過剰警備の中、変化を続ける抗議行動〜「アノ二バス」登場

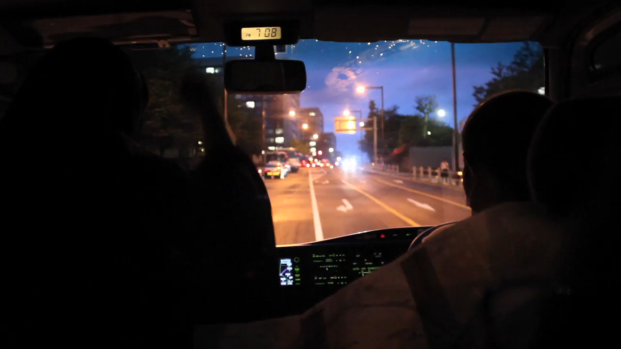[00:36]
それで青を狙ってたんですよ!ダース抜けました!